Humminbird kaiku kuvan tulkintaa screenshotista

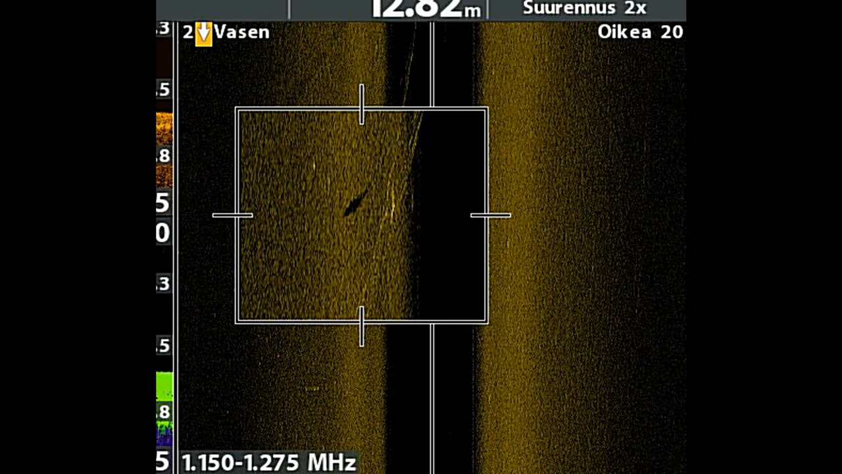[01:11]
ja se on kalaa, se on kuvaa siinä. Elikkä työniättä sen mustan varjon, se musta siellä möykky siellä pohjassa, niin se on se kuvaan varjon. Ja työniättä mitenkään selvästi, siitä pystyy erottamaan aika hyvin jo sen kalan muodon, että se on kuvaa. Että siitä se ei oo hauki, eikä se oo mikään muu kakalla, vaan se on selvä kuvaa, ja tuota... Ja sitten siinä on mitään, mitä mä näin sitten pitkittään, semmosia... ...paaleita viivoja. Ne on paljon hennompia, niinku, kun tuo paksumpi valakkeinen viiva, niin se on verkko.
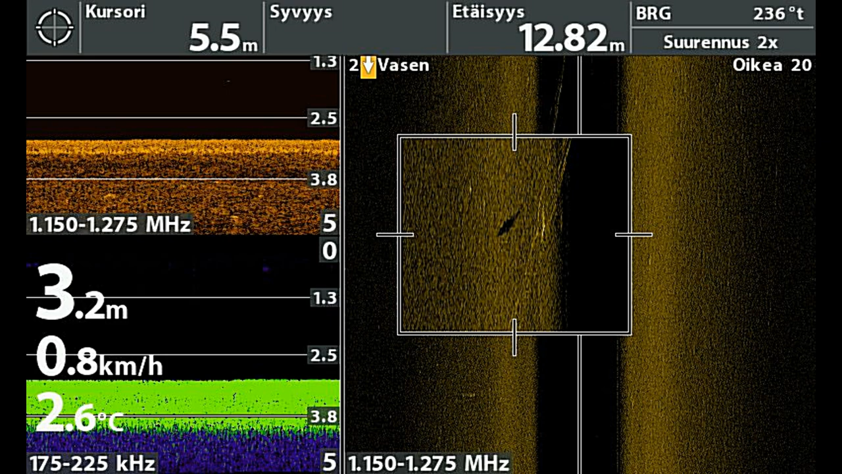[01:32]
On screen: depth 3.2 m, water 2.6°C, speed 0.8 km/h
Niin siinä on kuvaa verkossa kiinni. Minä ajon semmosen verkon ohi, ja palattapas tänne ruuttuun takasin, ja minä en tieltä vielä näetä nyt, niin kaikki ymmärrettää, niin...
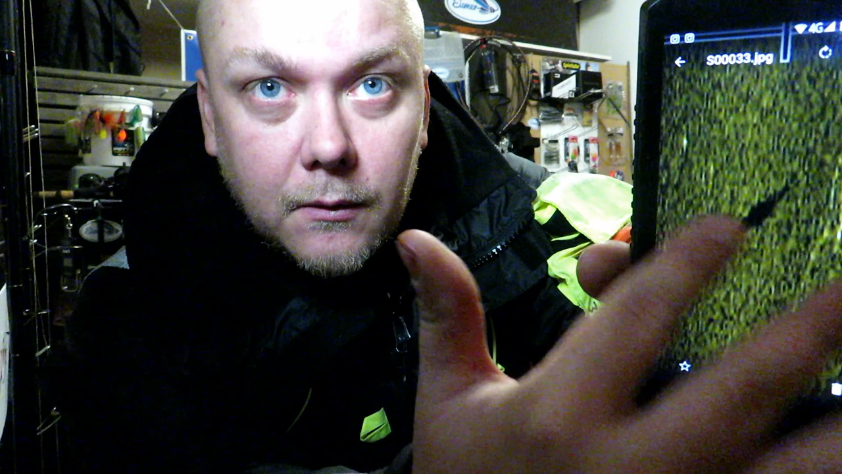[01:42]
Elikkä tuo tuossa, tuo valakone, joka näkyy selvästi, se on vahvempi, kun nämä pitkittää olevat, niin tuo on se kala, ja tuossa on sen kalan varjon, siinä alapuolella. Ja nämä pitkittää, nämä hennommat tuommoset valakoset, tämä menny siinä on verkko, se on kuvaa siinä verkossa kiinni.